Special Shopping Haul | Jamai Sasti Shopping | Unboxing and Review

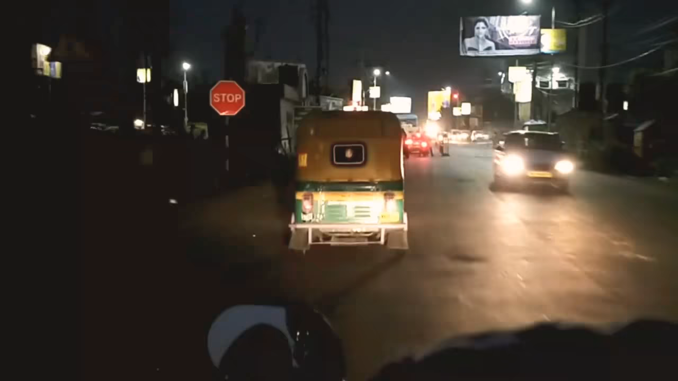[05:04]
यहां आने वाली है कल्यानी हाईवे जो शुत्पुत्टु मुद्धुम्ग्रम के
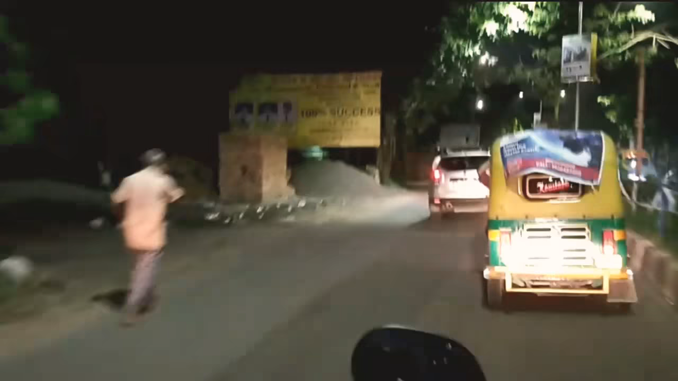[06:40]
और यहां से शुरू हता है मुध्धम ग्राम स्ट्रेशन नीचे की रस्ता और मैं फ्लाई ओवर से जा रहे हूं बाई स्ट्रेशन को मैं क्रॉस करूंगी
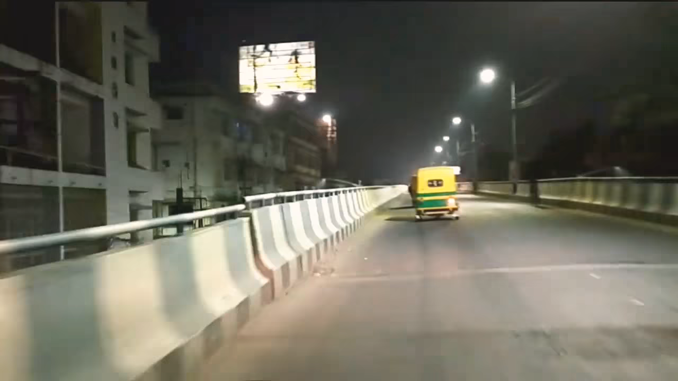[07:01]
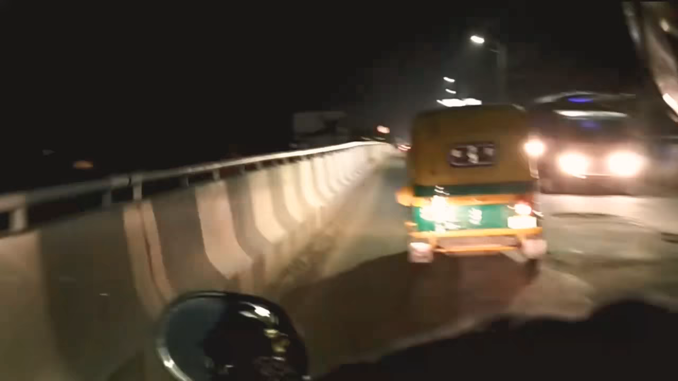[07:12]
यह रहा स्ट्रेशन आप देख सकते हो बाई तरफ यह मुध्धम ग्राम स्ट्रेशन है जो श्रीयालदा से कनेक्टेड है
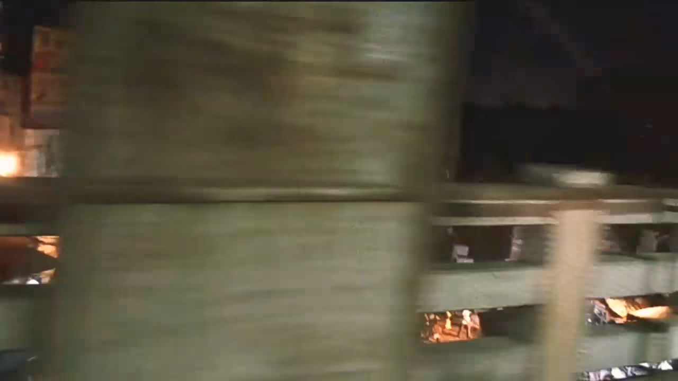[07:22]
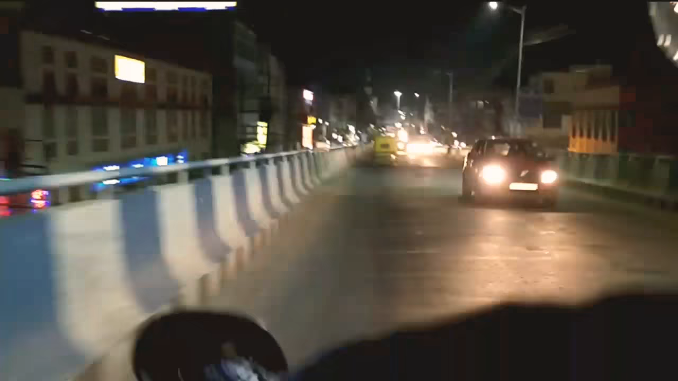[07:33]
और यह आगे जाके मुध्धम ग्राम की फ्लाई ओवर खत्म होने वाला है
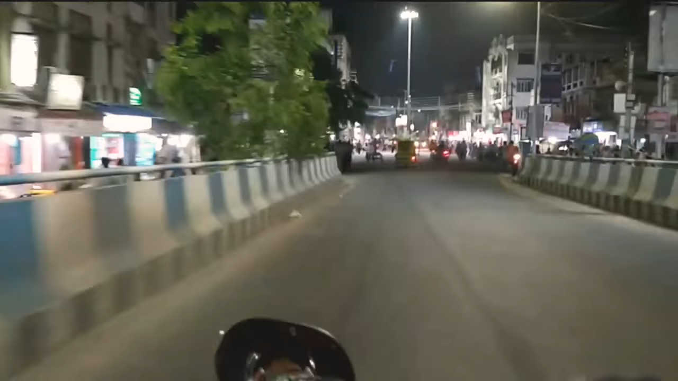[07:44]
जो मुध्धम ग्राम की चौर रस्ते पर कनेक्टेड है